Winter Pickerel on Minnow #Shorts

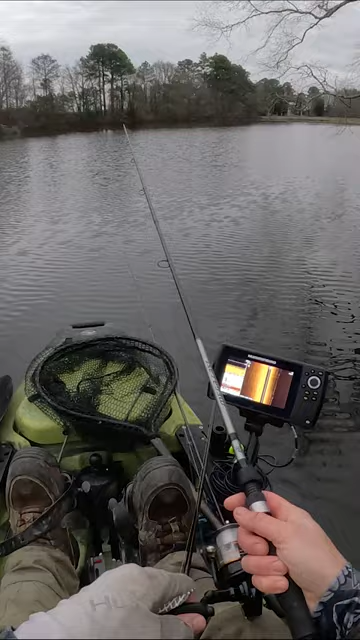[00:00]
There he is. Fish on. Feels good folks. Feels good.